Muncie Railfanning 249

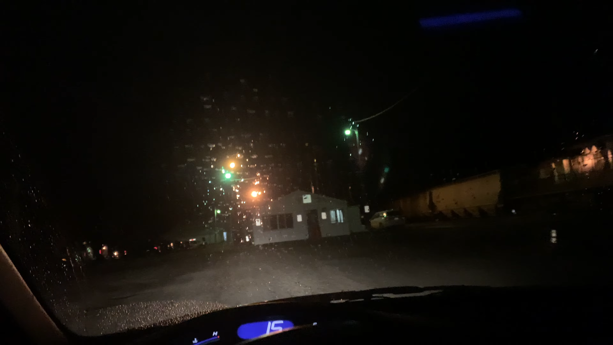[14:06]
I don't know where to park, so I guess I'll just pull in right here